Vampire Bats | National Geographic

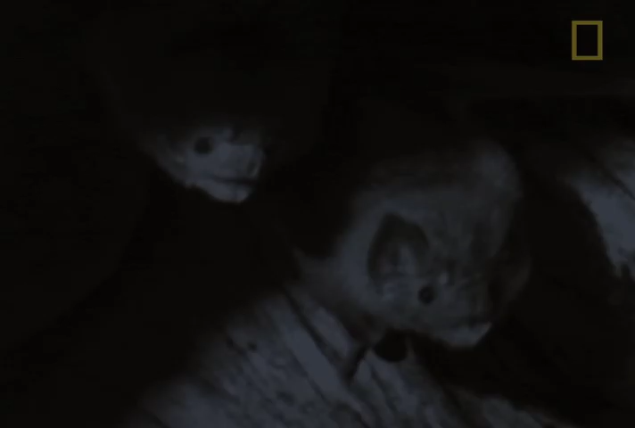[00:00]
Here are some happy vampire bats.
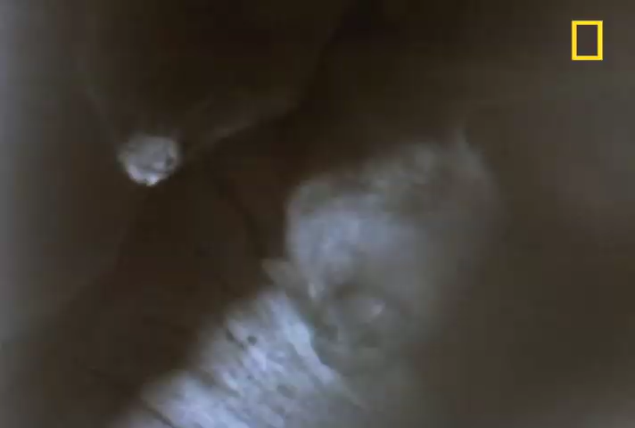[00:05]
What's causing all this giddiness? A great big fat meal has arrived.
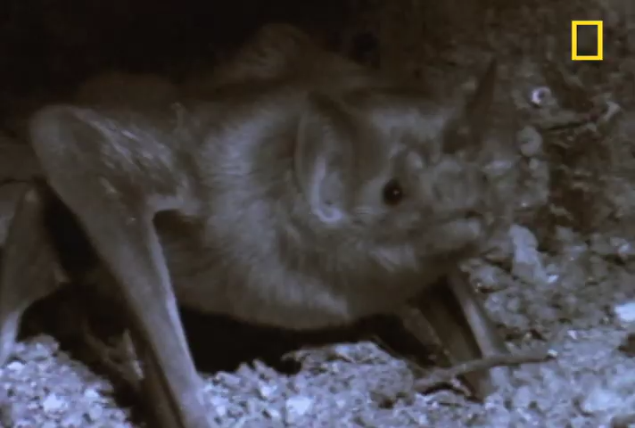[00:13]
You can practically hear these bats going, Oh boy! Oh boy! Better yet, the victim is asleep.
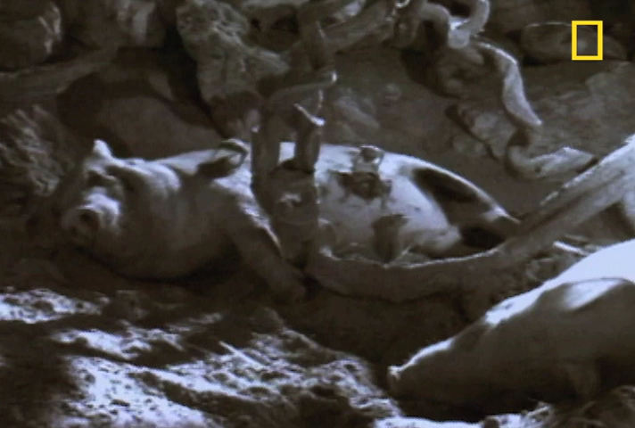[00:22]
This is going to be like, well, taking blood from a sleeping pig.
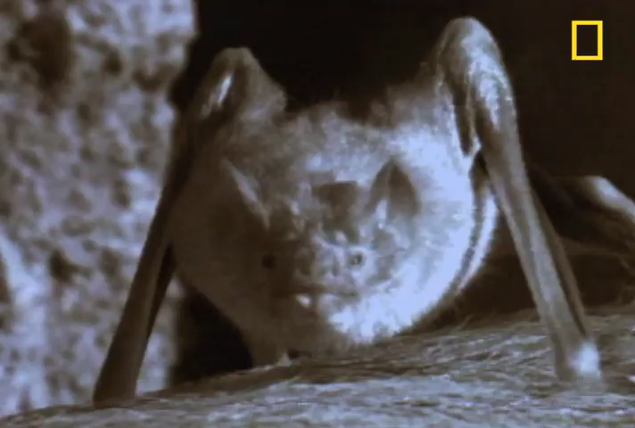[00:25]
The bats have heat sensors in their noses. This thermal process lets us see what the bat sees.
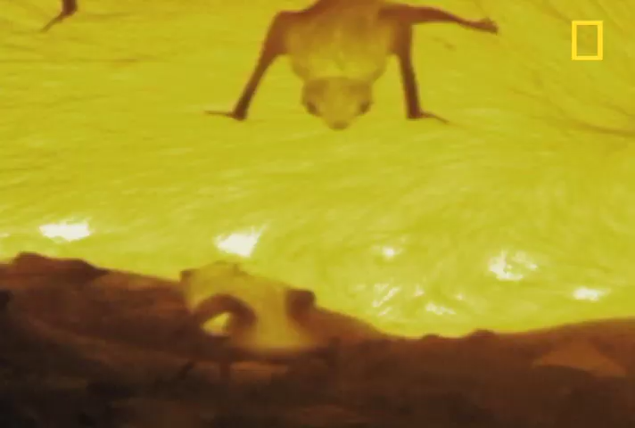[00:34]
The bat wants to feed where the pig's skin glows white hot.
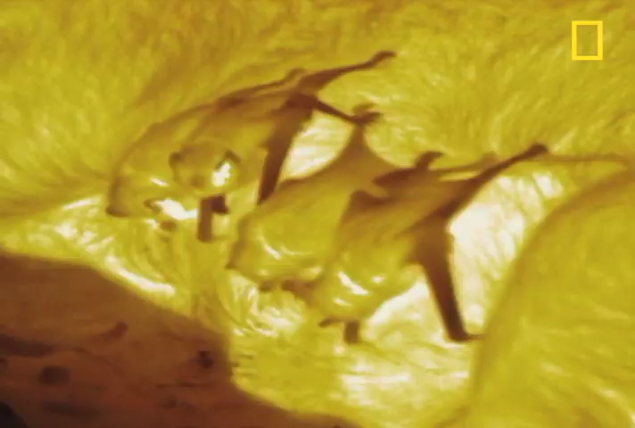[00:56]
Why doesn't the pig wake up?
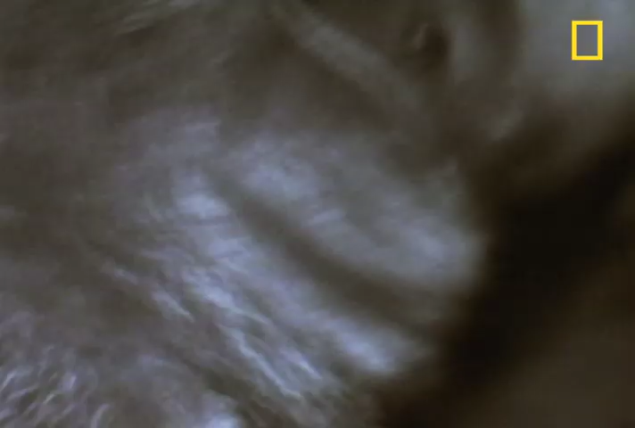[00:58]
Because the bat's teeth are razor sharp and cut painlessly.
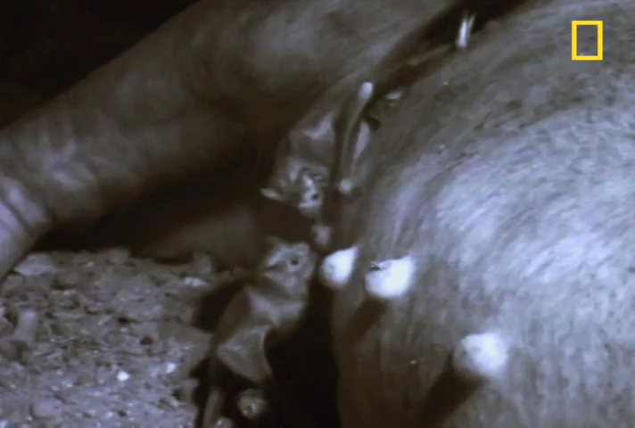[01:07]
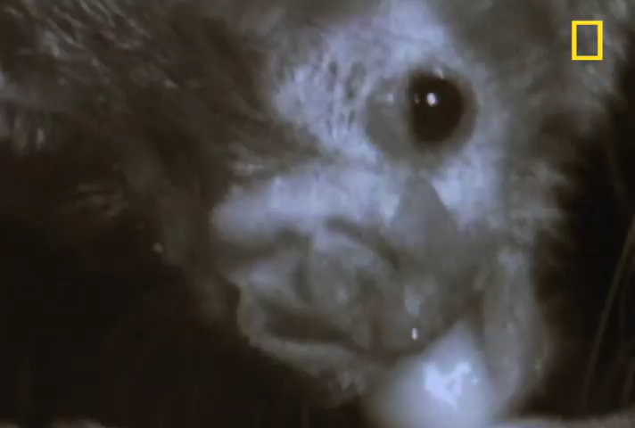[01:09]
The bat's saliva actually prevents the blood from clotting.
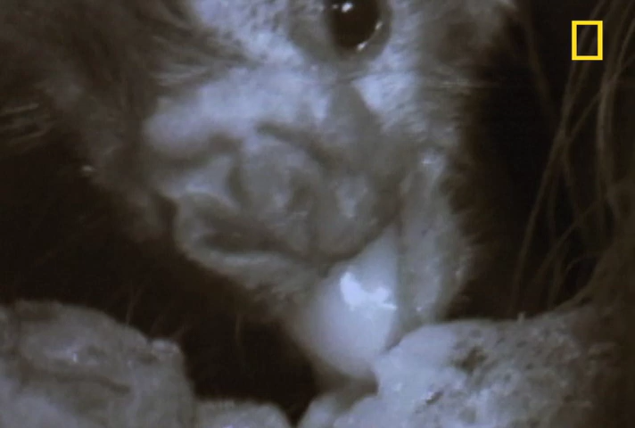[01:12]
As the bat sips, the blood runs up a groove on the underside of its tongue.
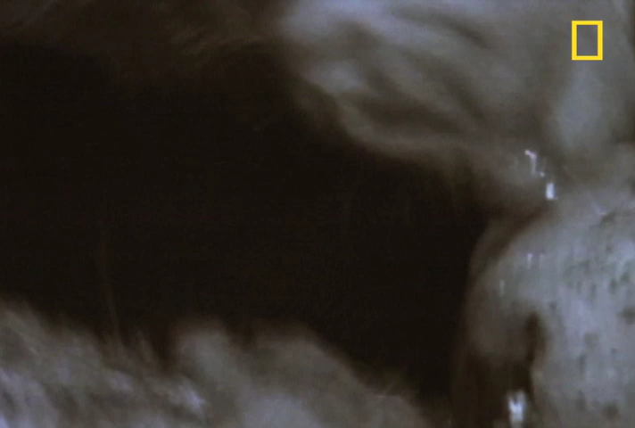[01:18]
Mother Nature thinks out everything.
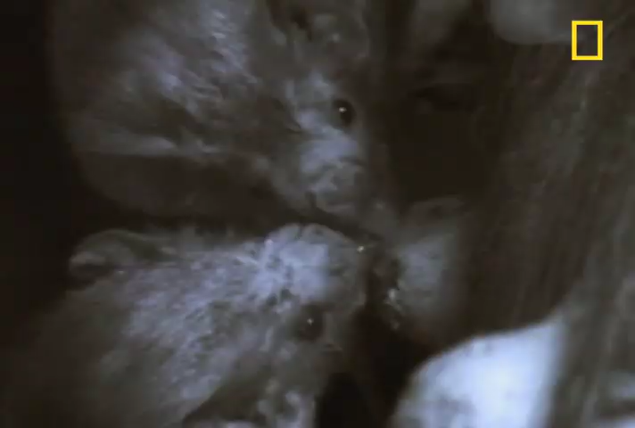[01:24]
These vampire bats can feast for a full half hour, drinking half their weight in blood.
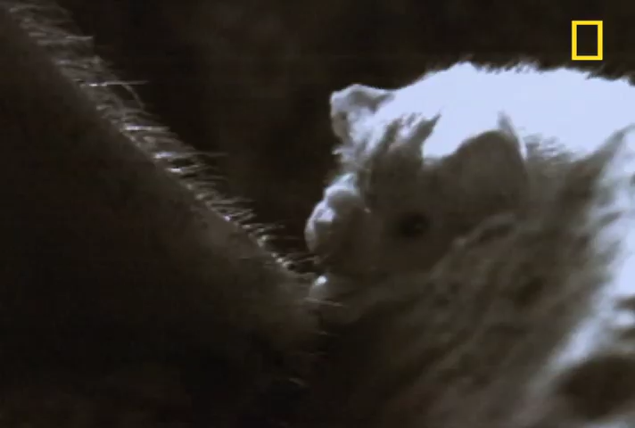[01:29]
In a month of feedings, five vampire bats can guzzle almost a gallon of pig's blood.